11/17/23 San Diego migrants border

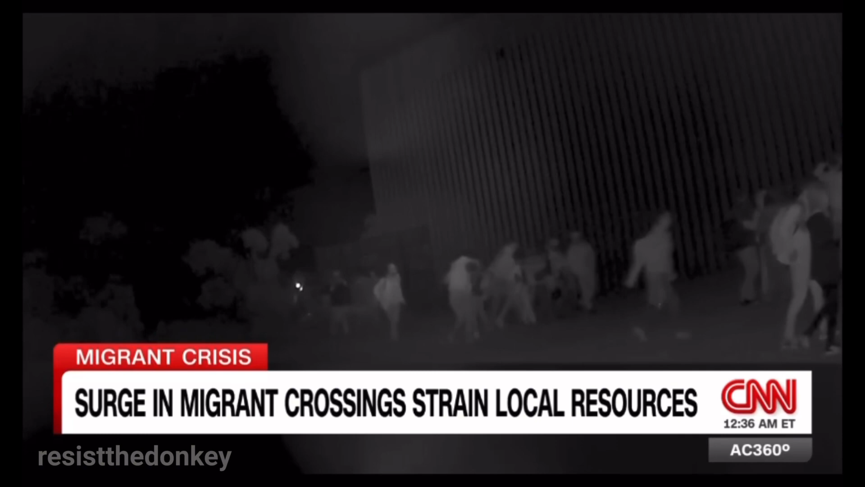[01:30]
Look at this massive group crossing and see the headlights on the Mexican side? Likely a smuggler who dropped them off.